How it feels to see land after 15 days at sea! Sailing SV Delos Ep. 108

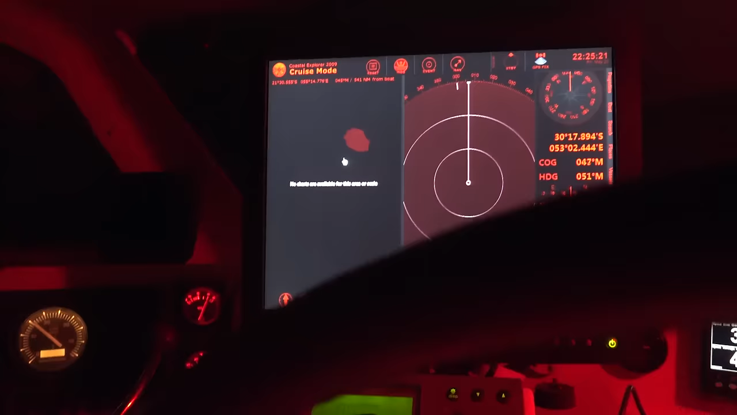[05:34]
There's Reunion. Yeah, 550 nautical miles. So we're looking at an arrival about 4 days time.